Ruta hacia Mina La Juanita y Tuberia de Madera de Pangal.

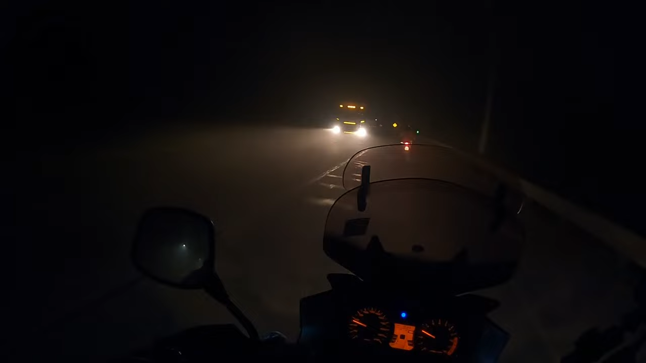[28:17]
Y como era de esperarse, se nos hizo de noche y bajó una neblina
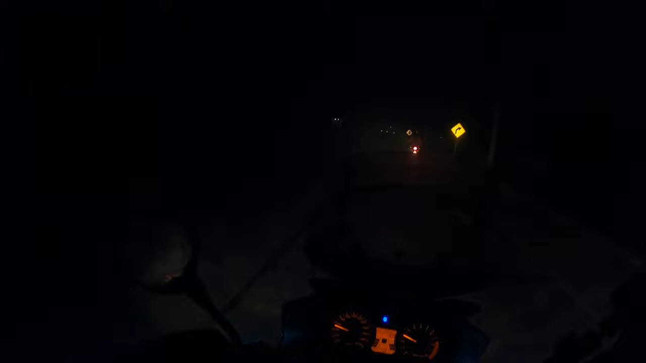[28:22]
impresionante, que no se veía absolutamente nada, y la temperatura bajó demasiado. Era un frío que literalmente te calaba los huesos. Y con esto, amigos, ya estamos llegando al final del capítulo de hoy. Espero que les haya gustado la ruta hacia la mina La Juanita.